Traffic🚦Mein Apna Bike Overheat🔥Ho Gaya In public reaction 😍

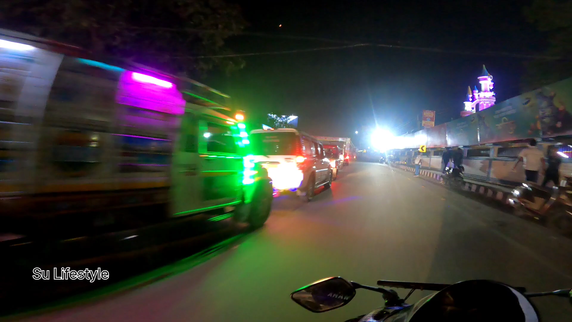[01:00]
पुरा रास्ता जैम टाफिक बहुत बहुत ट्राफिक है क्योंकि भाई पुजा का टाइम है अभी ट्राफिक तो हो गाई तो इ�
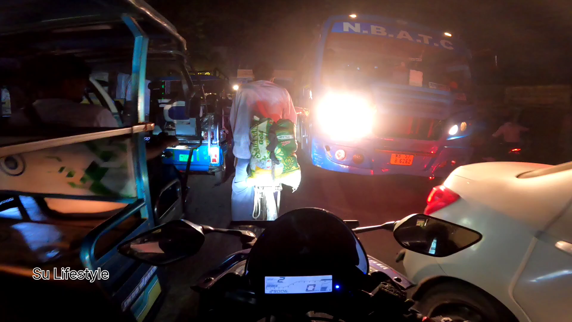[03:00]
को ओ भाई क्योंकि भाई अभी पुजा का टाइम है दुर्गा पुजा का टाइम है इसलिए इतना जाम हो रहा है अभी तो
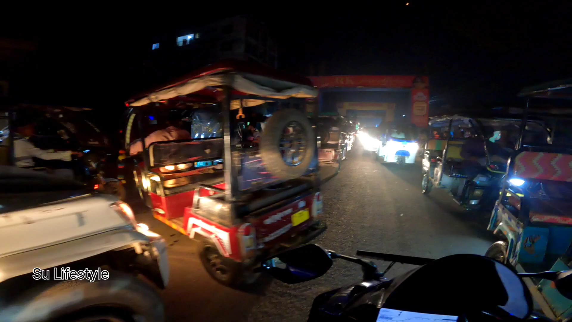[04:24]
मतलब देखो टोटो लेके क्या कर रहा है इधर से उधर घुम रहा है जाम के अंदर मतलब कॉमन सेंस नहीं है उसका भाई क्या बोलू